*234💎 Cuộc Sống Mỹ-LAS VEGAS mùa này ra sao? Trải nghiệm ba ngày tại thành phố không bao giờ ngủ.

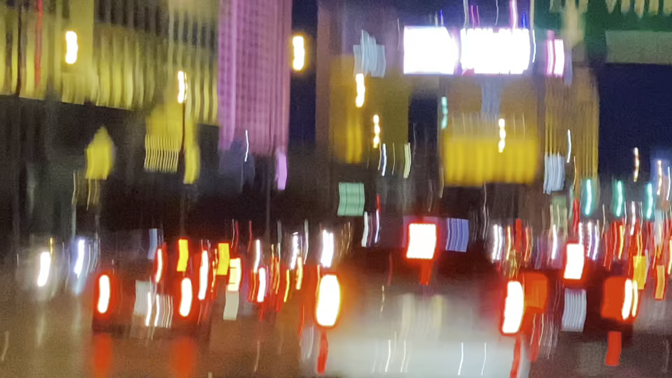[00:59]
Và đây là trung tâm của thành phố Las Vegas. Chúng ta có thể thấy chung quanh là các tòa nhà cao tầng,
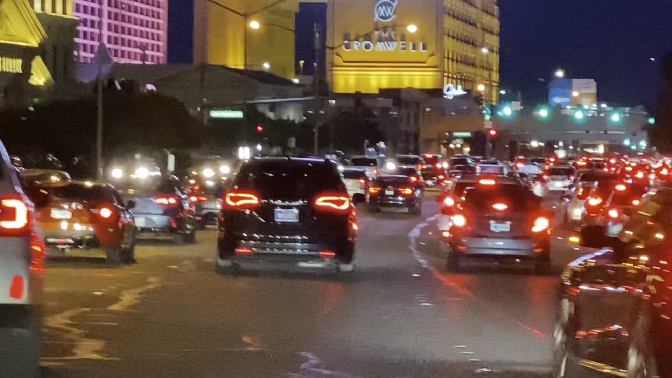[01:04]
và trong mỗi tòa nhà đó đều có nhà hàng, khách sạn, vũ trường, quán bar, sòng bài, đủ mọi thứ rất là nhộn nhịp.